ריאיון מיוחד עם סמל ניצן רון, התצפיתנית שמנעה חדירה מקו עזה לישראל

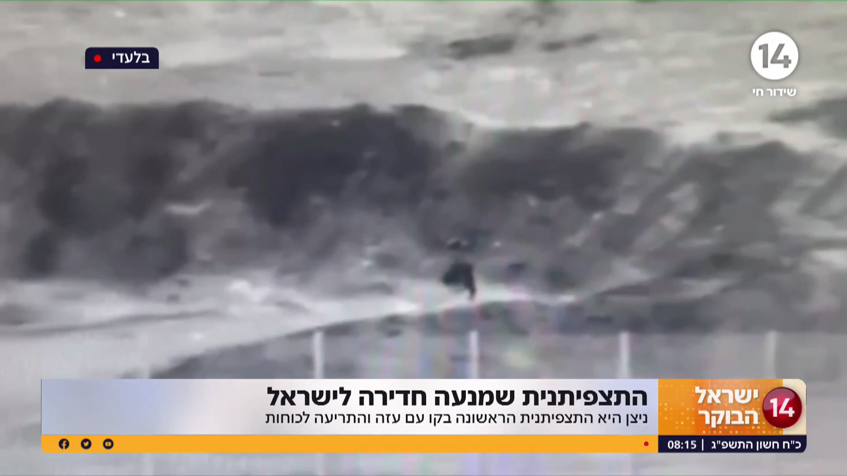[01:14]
אוקיי, אוקיי, אז בעצם ברגע שאני מבינה שזה חריג, אנחנו מכריזות בקשר שיש התקרבות שהיא חריגה לגדר ומתחילות לטפל את האירוע.